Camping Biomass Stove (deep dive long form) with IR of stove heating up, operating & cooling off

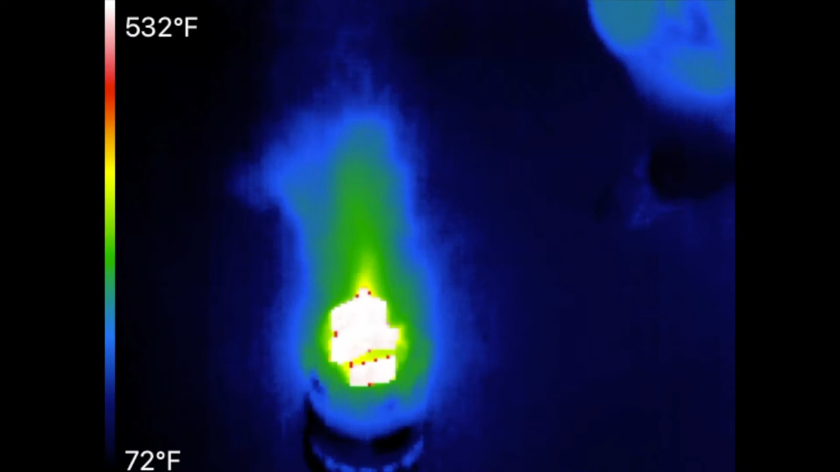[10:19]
On screen: scale top 532°F, scale bottom 72°F
And then you can back up and get further away and zoom in.
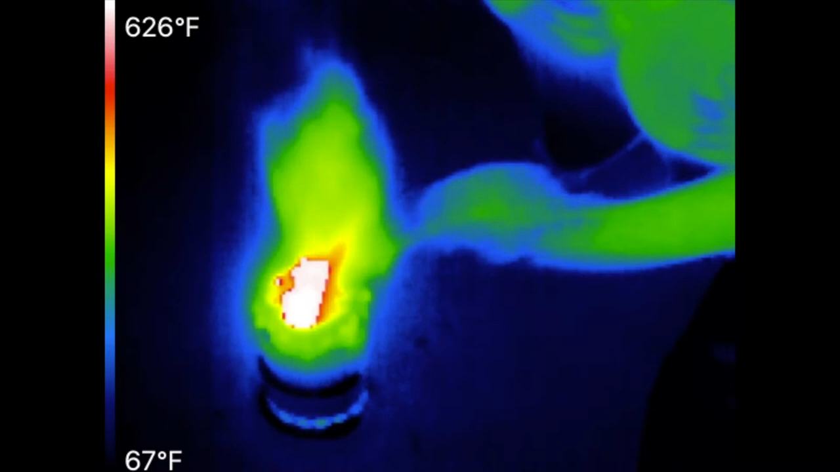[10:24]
On screen: scale top 626°F, scale bottom 67°F
You can go low to the ground and shoot at an oblique angle of it from the side.
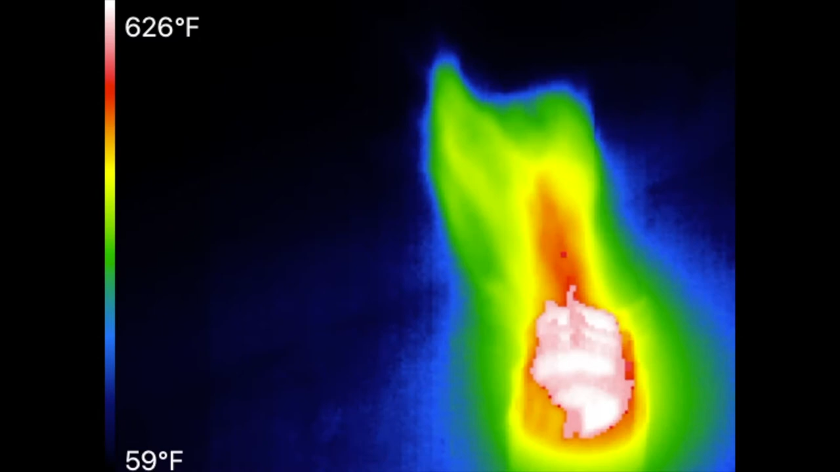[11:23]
On screen: scale top 626°F, scale bottom 59°F
Go ahead, add some cardboard to it.
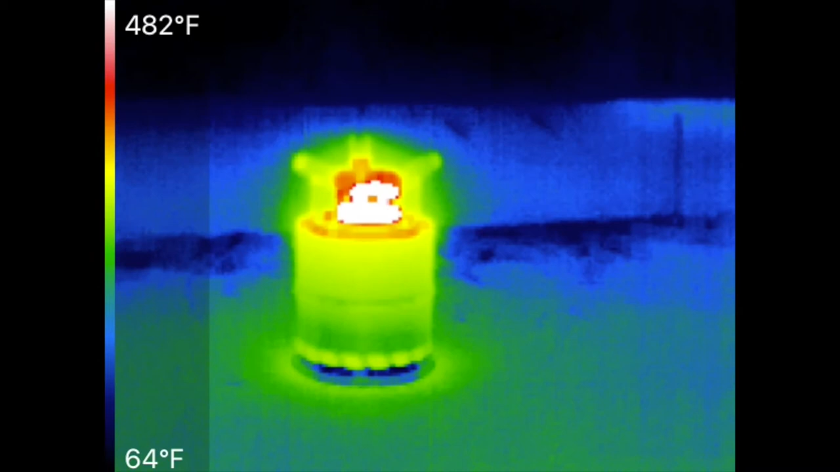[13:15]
On screen: scale top 482°F, scale bottom 64°F
This is to even out the heat on the sensor, so that it's not constantly heating the same bolometers over and over again.
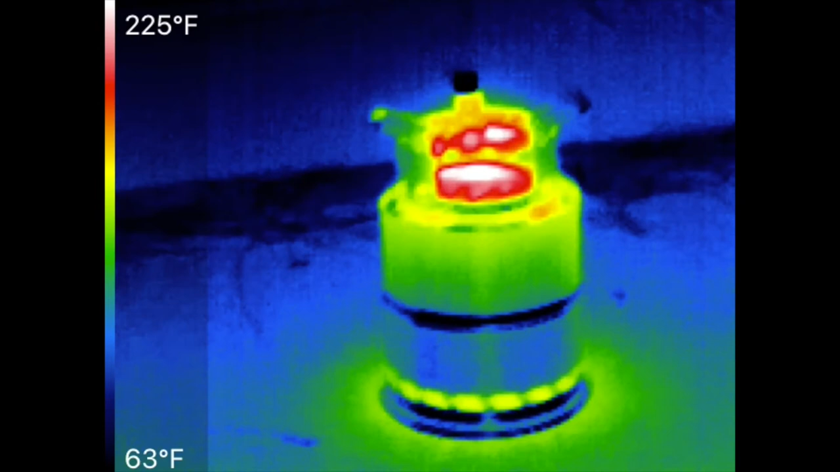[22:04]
On screen: scale top 225°F, scale bottom 63°F
Hello. Hi, buddy. Hello. Still in it, huh? What you doing? Documenting the cooling of the stove.